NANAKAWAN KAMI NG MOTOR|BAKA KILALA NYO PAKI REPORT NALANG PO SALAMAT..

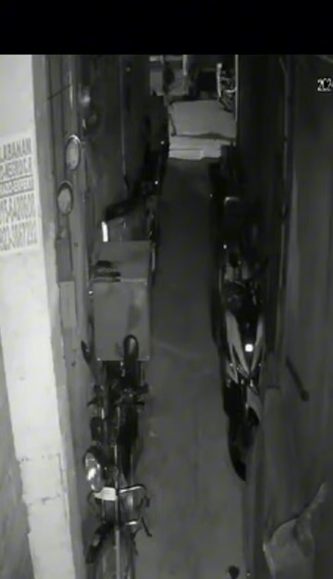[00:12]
Oh, ito mga idol oh. Mga bandang alas 4 ito ng umaga na eh. Ito ang ginawa nyo. Maraming motor dyan mga idol. Yan, chine-check nyo isa-isa. Tapos siguro yan yung kaya nilang buksan. Iba po dyan mga automatic. Yung isang nakukuha niya is luma na po yun mga idol. So ayan, pumasok muna sa dyan.
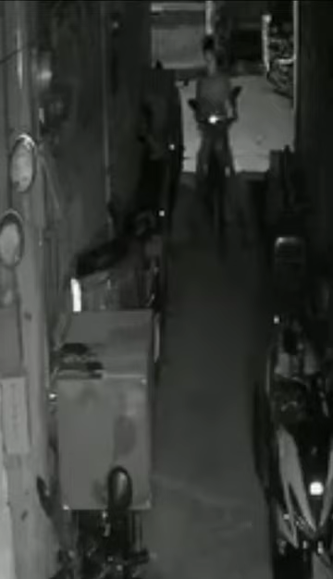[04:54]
Talagang na ilabas niya talaga yung mga idol. Kung may makakita man sa itong motor na to, sana pakireport na lang po, kaya may magbenta man.